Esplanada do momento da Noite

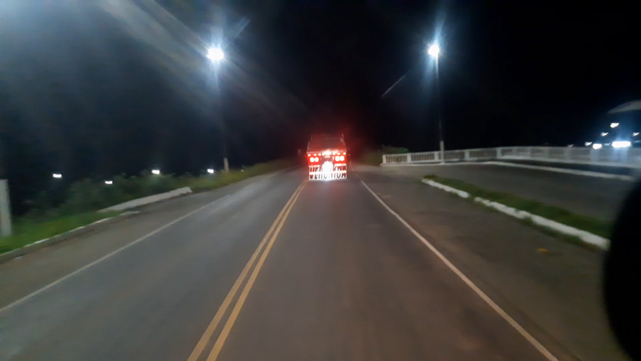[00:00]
Esplanada, galera. Esplanada tá sendo palco do momento. Esplanada Bahia Brasil.